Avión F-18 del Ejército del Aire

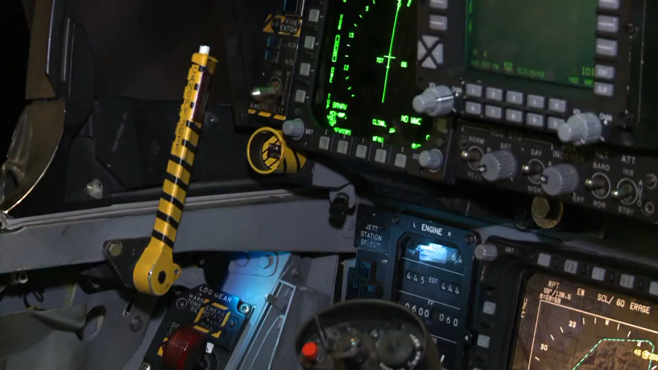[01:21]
Tenemos cuatro pantallas principales, como podéis observar, digitalizadas.
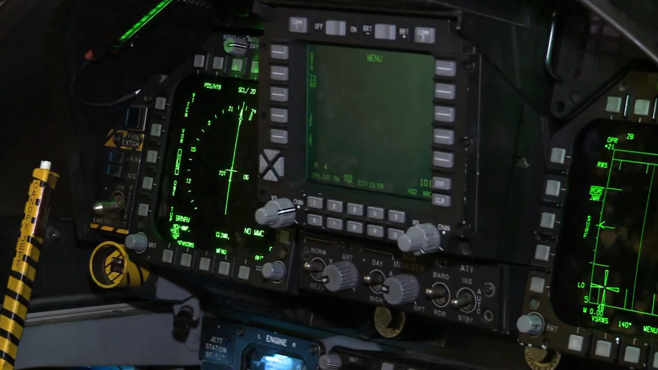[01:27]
Tenemos la parte principal, que es la pantalla más grande, que está en el centro.